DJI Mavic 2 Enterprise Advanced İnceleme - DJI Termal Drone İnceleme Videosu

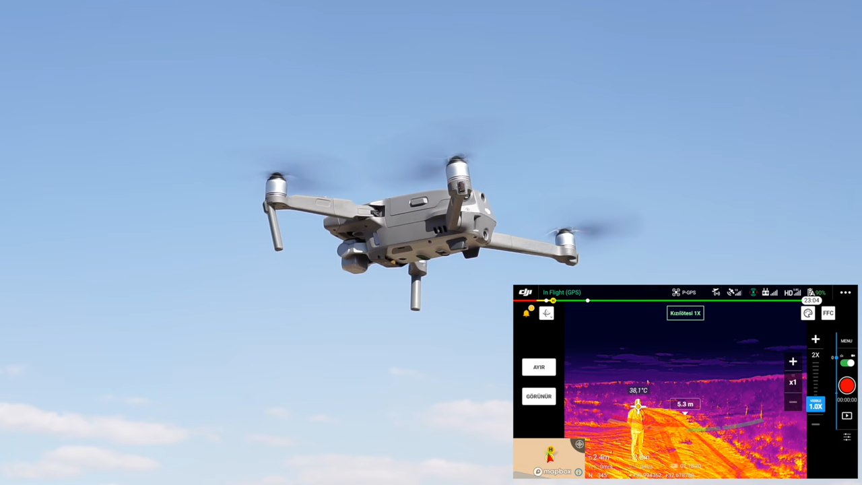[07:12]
On screen: spot 38.1°C
5 metreden insan ısısını ölçebiliyoruz. Onu da görmüş olduk. Renk patelini değiştirebiliyor muyuz, ona bakalım. Mesela siyah beyaz yapalım. Bu askeriyede bu çok kullanılıyor. Yusuf Bey bir hareket edebilir misiniz acaba? Mesela şöyle yapalım.
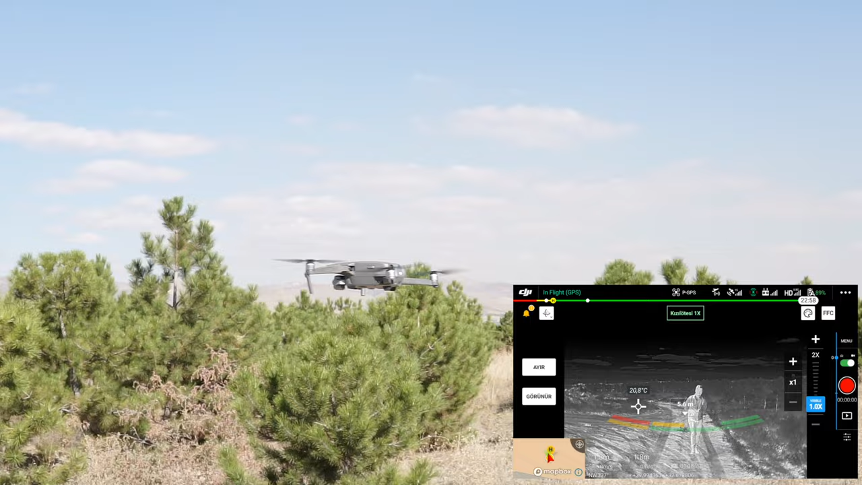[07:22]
On screen: spot 20.8°C
Yusuf Bey ileride çalıların arkasına saklansın. Acaba çalıların arasında onu tespit edebilecek miyiz?
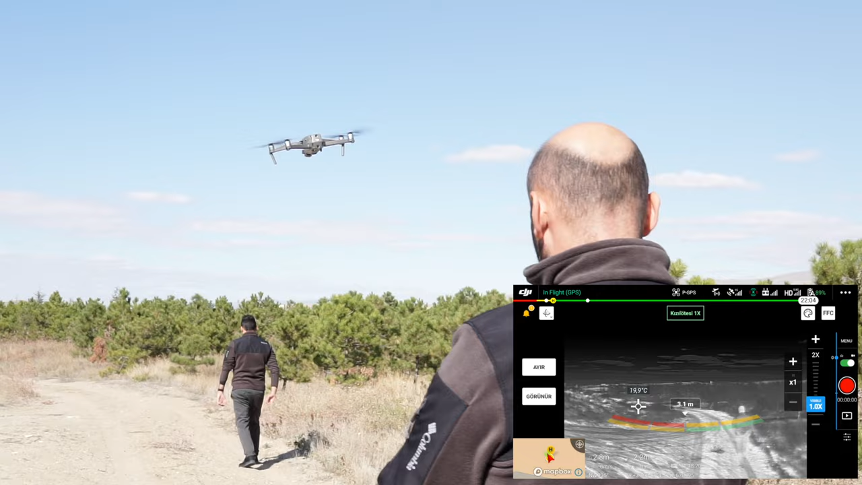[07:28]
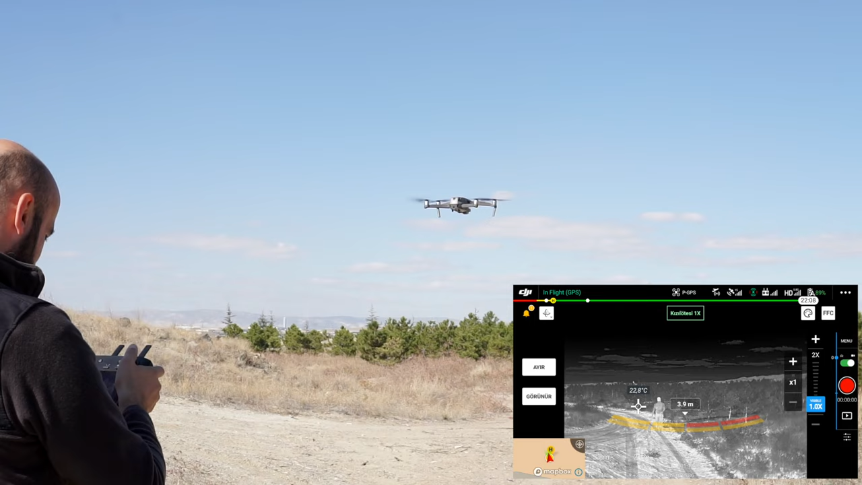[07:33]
On screen: spot 22.8°C
Şimdi siz bunu görüyorsunuz ama net bir şekilde. Ben normal görüntüye çekeyim.
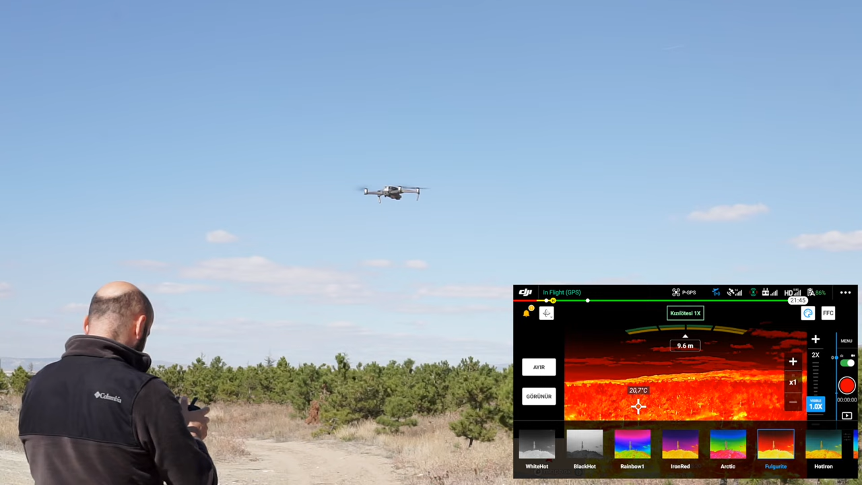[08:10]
On screen: spot 20.7°C
Bunlar artık biraz daha herhalde böyle ayrıştırması basit alanlarda yapılan ölçümleri dayanıyor diye tahmin ediyorum.